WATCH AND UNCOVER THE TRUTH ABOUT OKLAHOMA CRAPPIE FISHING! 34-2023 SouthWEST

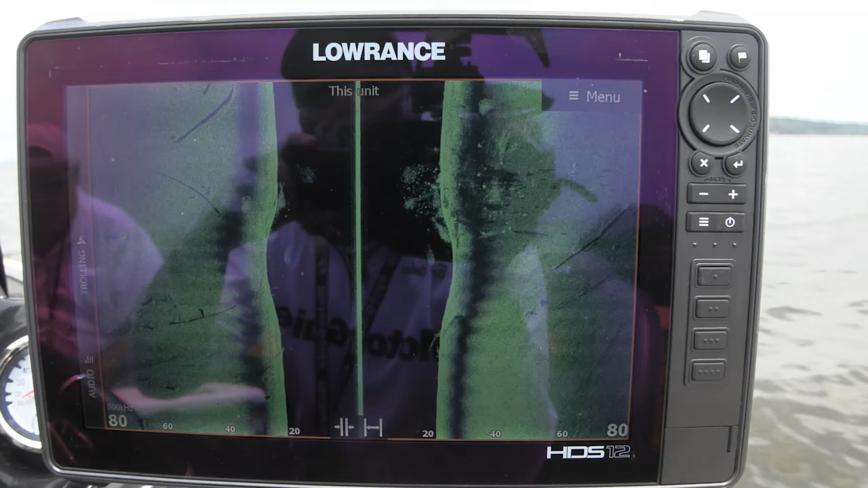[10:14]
a lot of crappie in them when you're either going over it on 2d your
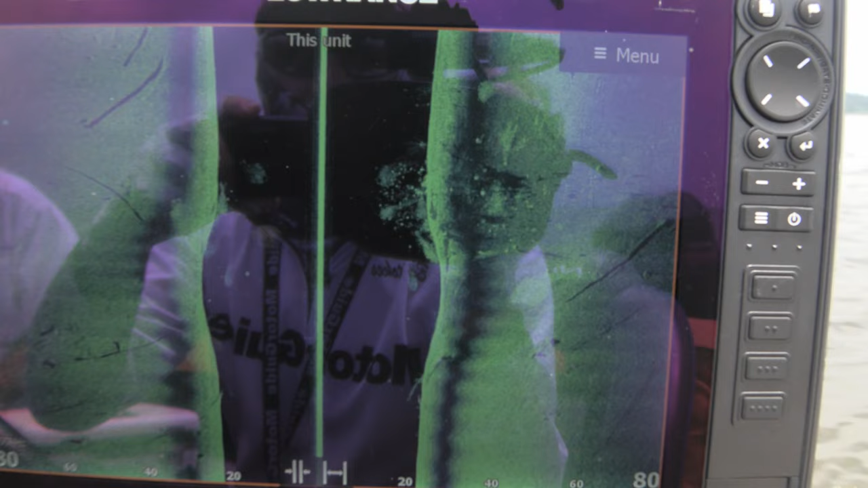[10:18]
2d sonar uh directly on top of the brush pile or locating it using your forward facing
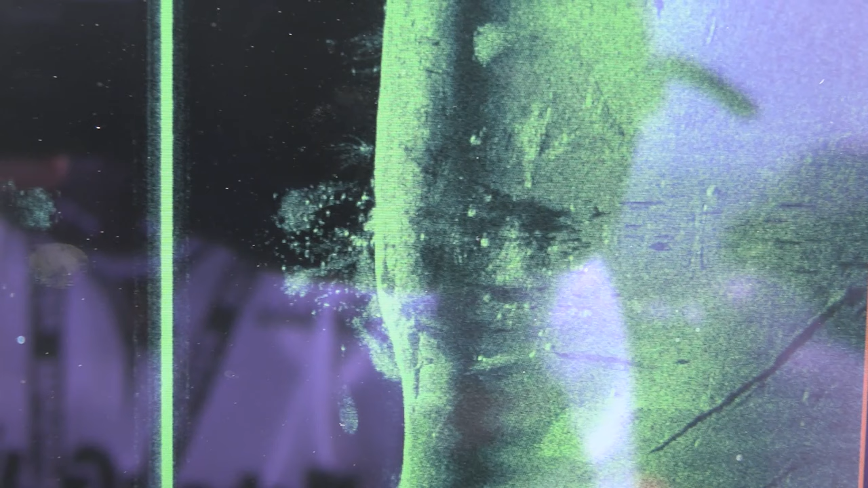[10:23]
technology uh i don't want to be able to see you know clear branches and the entire brush pile the ones that are really loaded with those
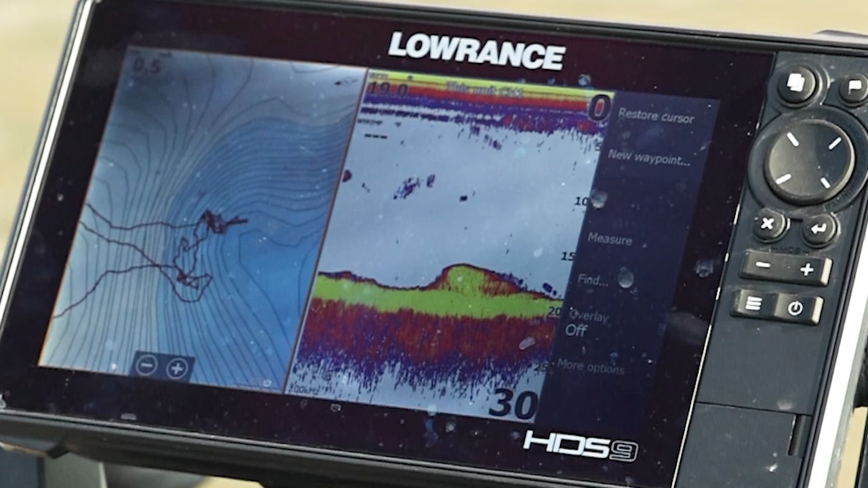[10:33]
crappie close to transition areas where those fisher are uh are going to be
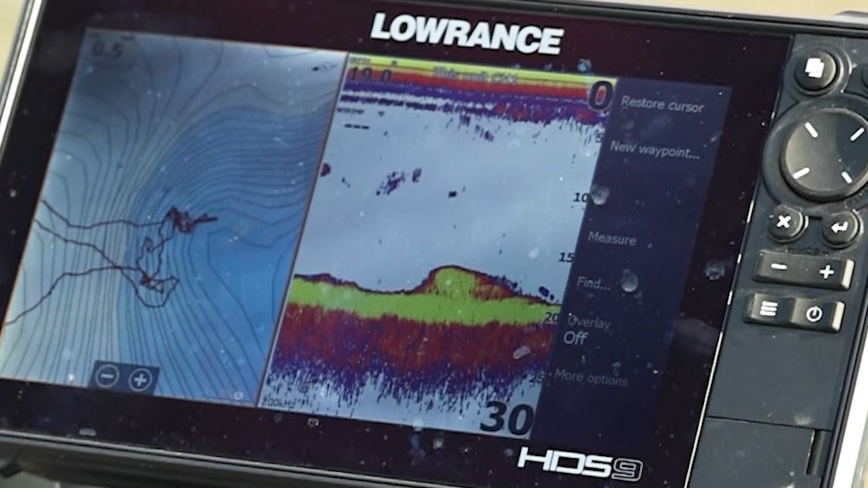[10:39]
transitioning during that fall to winter transition uh are going to just have gangbusters of fish on
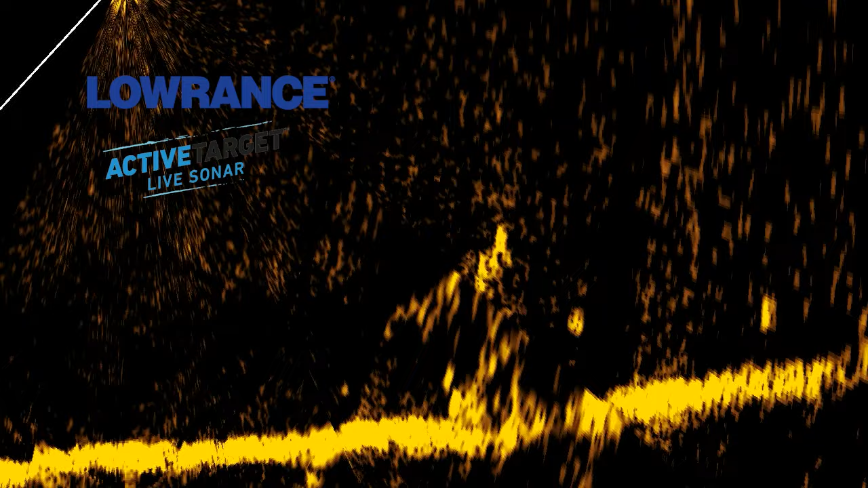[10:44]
them and i'm going to actually uh use my lure to kind of disrupt their environment to catch a fish to see how they react and the good brush piles
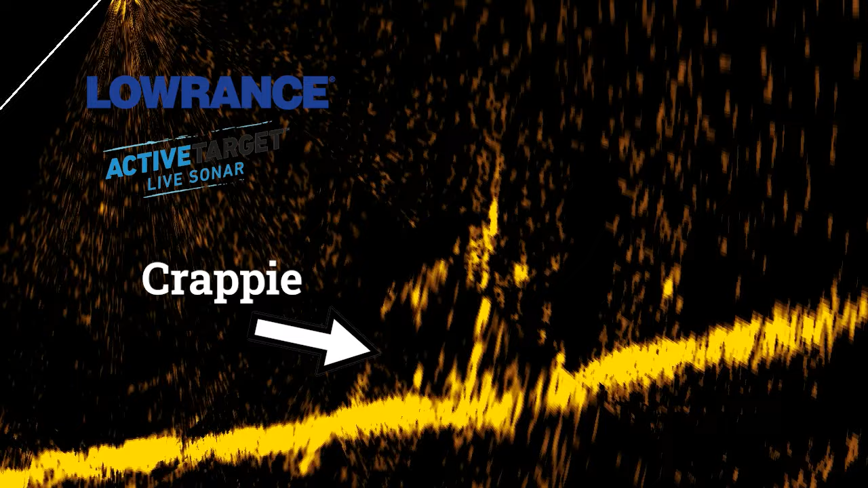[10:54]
uh will kind of look like one big glob of of uh activity uh with actually not a lot moving but then when you drop your jig just above the brush pile or into the brush pile and you get one fish to react that's when you see uh the pile
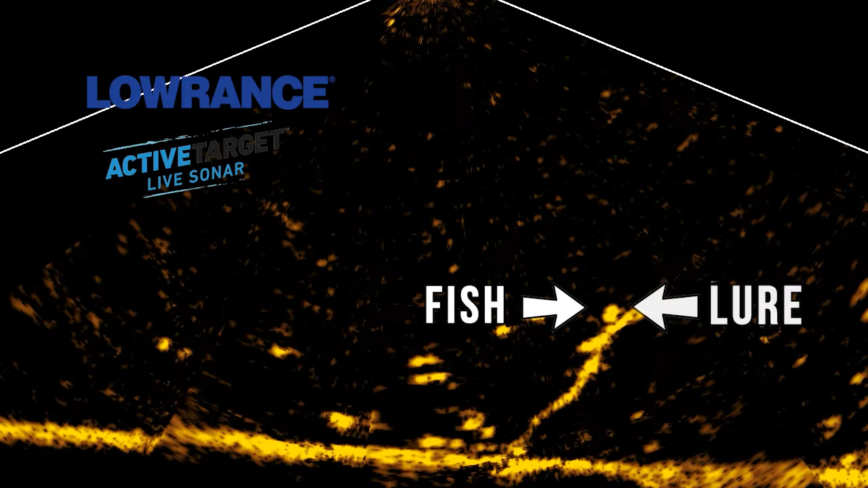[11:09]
kind of start to separate and the individual fish start to show up so uh it's a it's a unique uh time of the